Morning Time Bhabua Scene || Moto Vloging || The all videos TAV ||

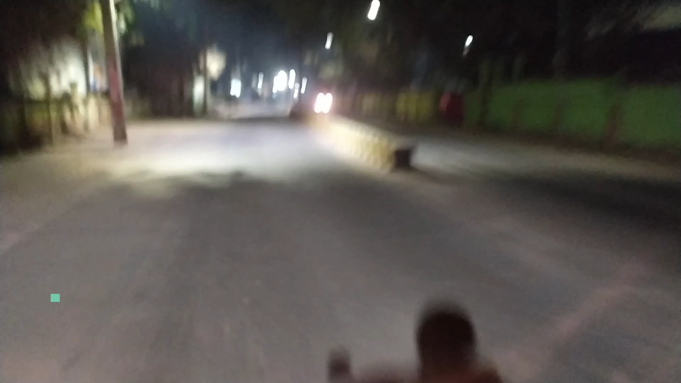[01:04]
बहुत कम लोग रोड पे दिखाई दे रहें, क्योंकि इतने ठंडा में कोई भाई घर से बाहर नहीं निकलना चाहता है, गर्मी का अगर यही दिन होता, तो बहुत लोग एस्टेडियम जा रहे होते,
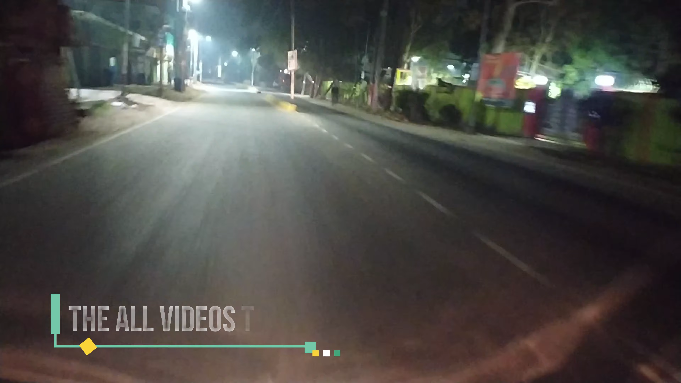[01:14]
दोडने के लिए, टहलने के लिए, बहुत लोग दिख � जाते हैं, बाई गर्मी के दिन में, लेकिन धंडा के दिन में, मैं अभी तक इस्टेडियम के गेट के पास भी आ चुका हो, देख सकते हैं, कोई नहीं दिख रहे हैं रोड पे,